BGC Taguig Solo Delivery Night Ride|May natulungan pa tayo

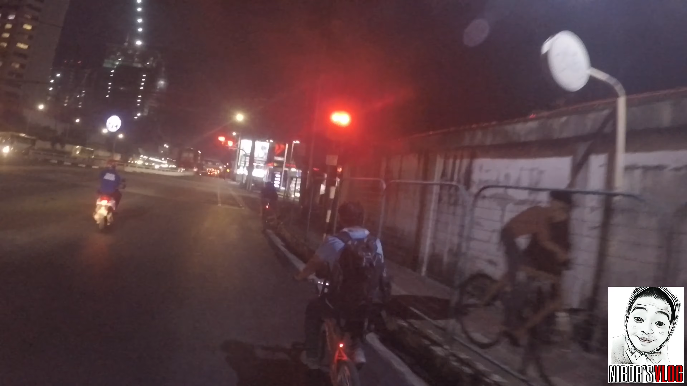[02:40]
Ayan boss, kahit malayo, kita na kayo. Mahirap po kasi walang ilaw. Nabangga kasi ito. Ha?
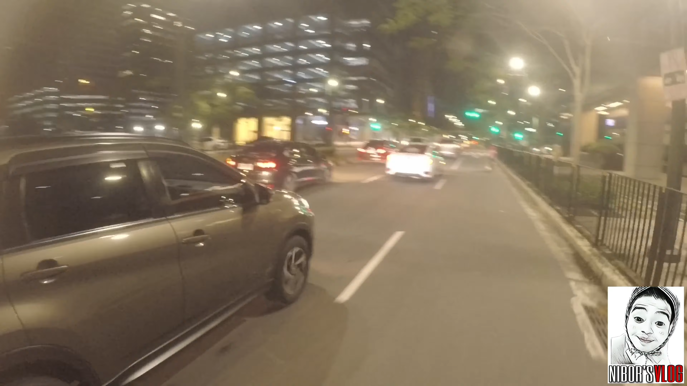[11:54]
Ang pinanood nyo to mga boss, parang naggala na rin kayo dito sa BGC. Kaya mga boss, dati dito ako sa Grand Hyatt Manila. Pero hindi sa may Pasay mga boss, yan.
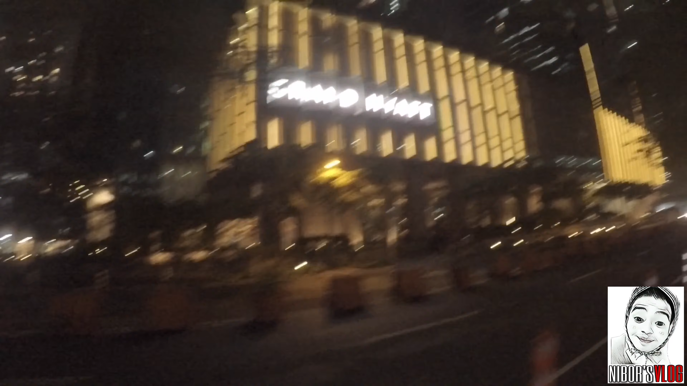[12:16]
Ayan, dati dyan ako nagtatrabaho. 5-star hotel yan mga boss.
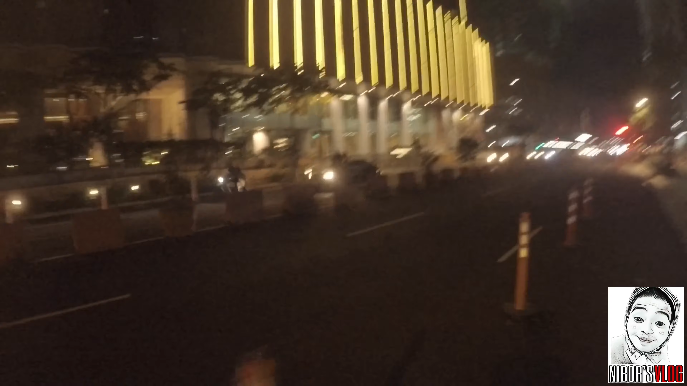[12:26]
Kasi din na naging trabaho ko dyan, ha? Hindi ako nagutom dyan mga boss. Yan siya, puta nyo.
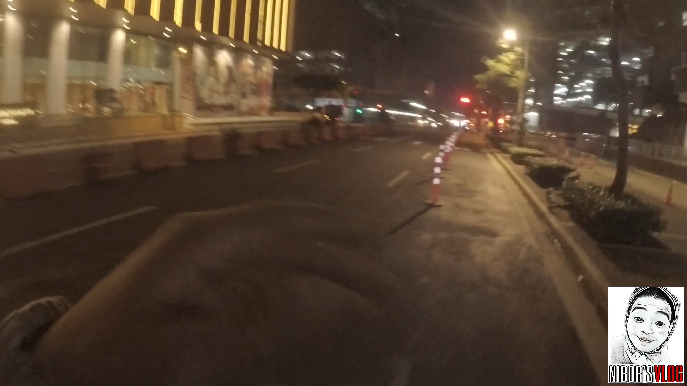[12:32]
Tapos yan dito, dadaan din tayo sa Uptown Mall mga boss para makita nyo.